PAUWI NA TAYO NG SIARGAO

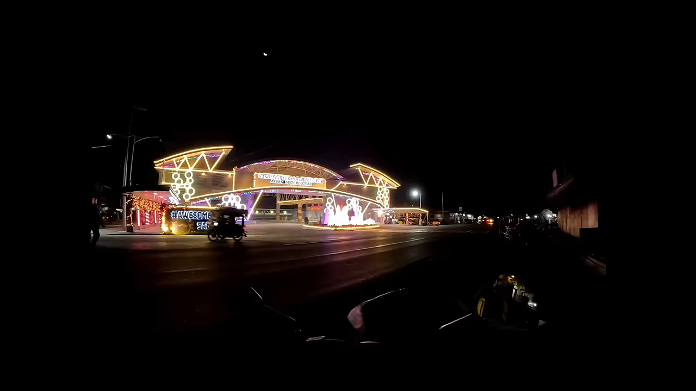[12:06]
Alas 8:00 na ng gabi. Yan, nandito na tayo sa Santiago Terminal Complex, Agusan del Norte.